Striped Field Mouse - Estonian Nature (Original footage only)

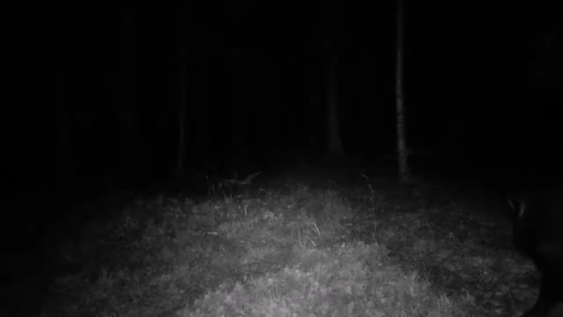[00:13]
Now I'm lucky that I have an infrared camera, which is basically like a camera trap, if something moves in front of it,
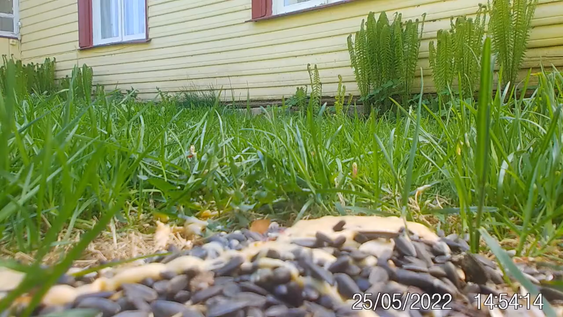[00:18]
it starts recording, and it can do that in the dark, and in the light,
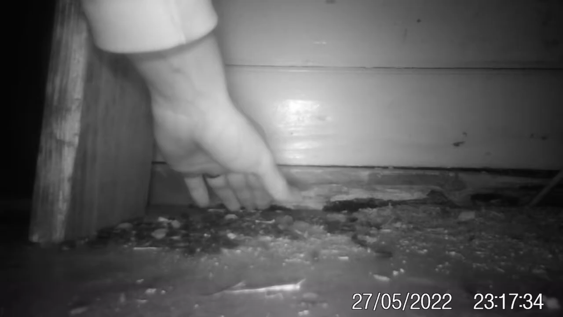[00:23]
and so I managed to set that up in a few places, with a few sunflower seeds, and that camera, I got some decent footage.